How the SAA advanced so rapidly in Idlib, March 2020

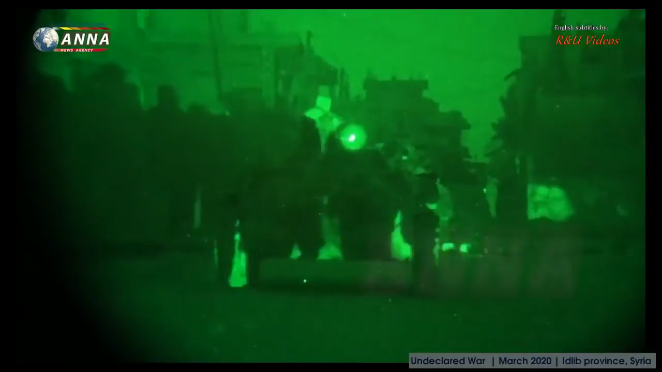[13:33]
Мы уже на окраинах Кафр-Нубаля. Сейчас сюда подходит бронетехника.
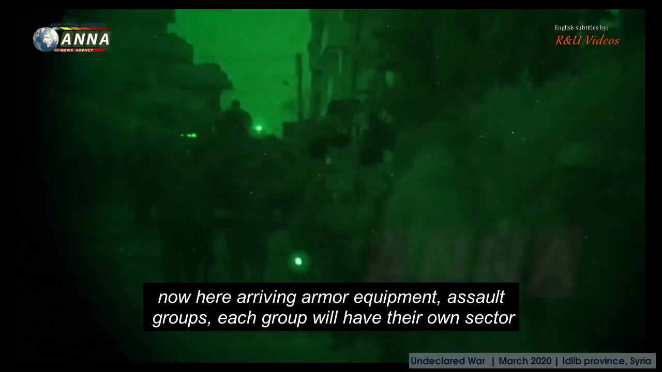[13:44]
Стягиваются штурмовые группы. У каждой из них будет свой сектор. Будет ли здесь обнаружен противник, пока неизвестно.
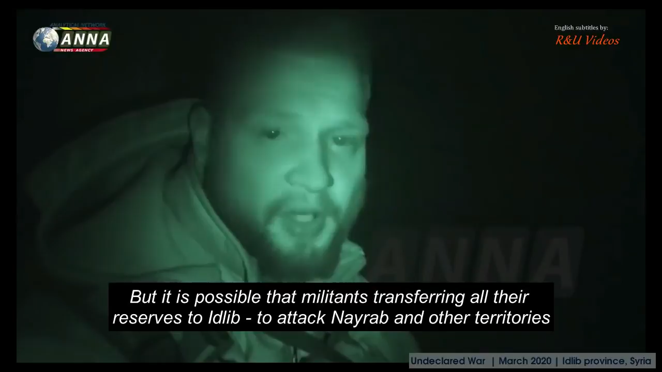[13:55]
Возможно, все свои резервы он перебрасывает в Идлиб и атакует Нейров и другие территории.
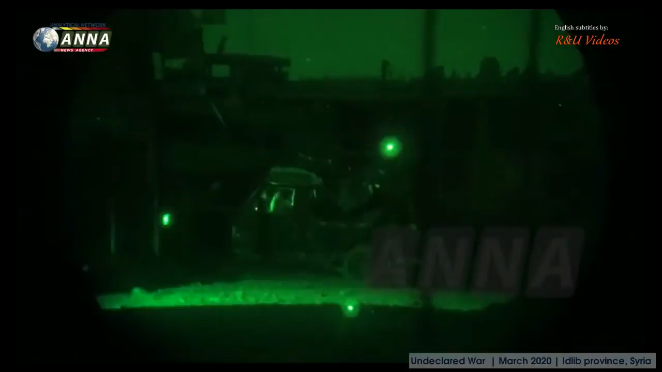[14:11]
Ну вот мы уже и в центре Кафр-Нубаля.
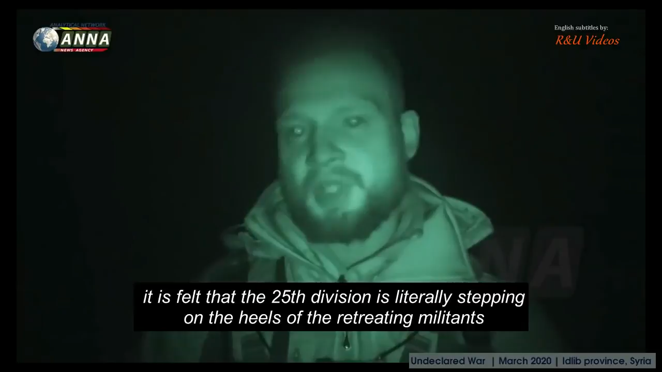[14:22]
Чувствуется, что 25-я дивизия идет буквально по пятам отступающих боевиков.
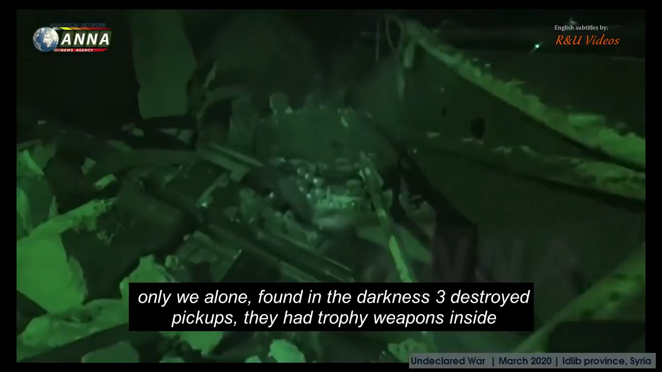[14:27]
Только мы здесь в потемках обнаружили три уничтоженных пикапа, в них было трофейное оружие.
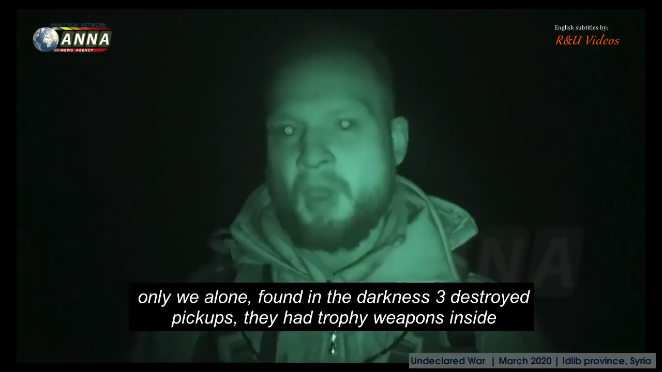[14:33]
Видимо, боевики продолжают отступать, видимо, в Эльбару или Хазарин.